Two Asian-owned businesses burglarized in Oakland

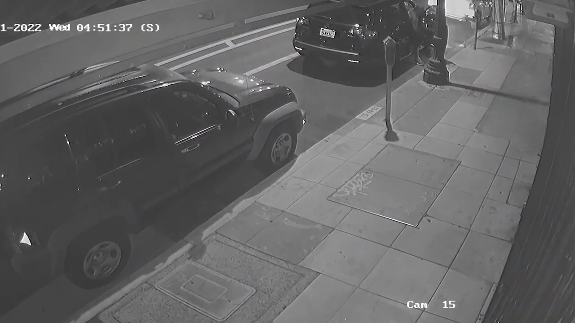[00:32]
Surveillance cameras at Woody's laundromat on Park Boulevard in Oakland captured several thieves pulling up in an SUV,
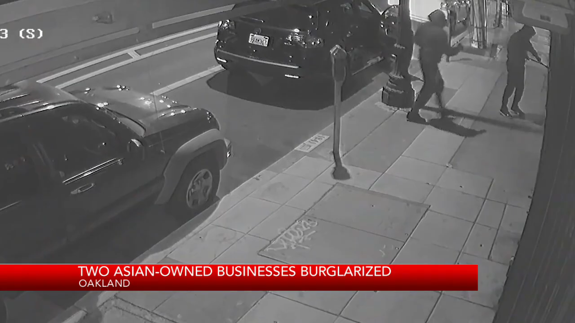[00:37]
smashing the glass windows and making their way inside.
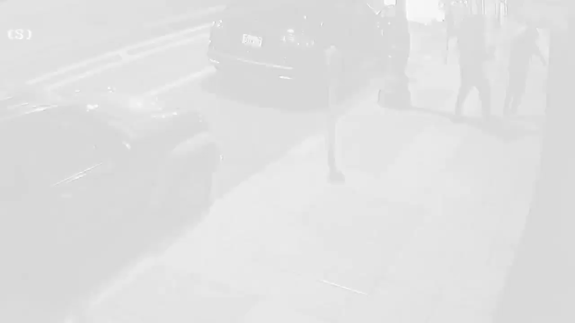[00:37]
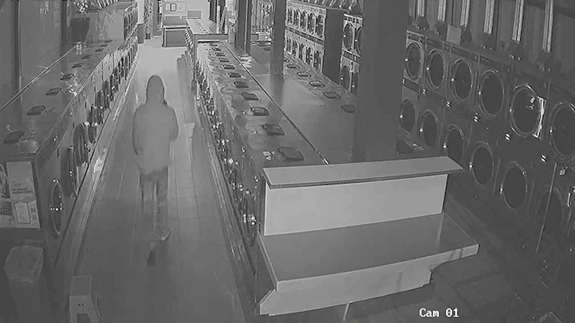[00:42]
They broke two glass doors to enter.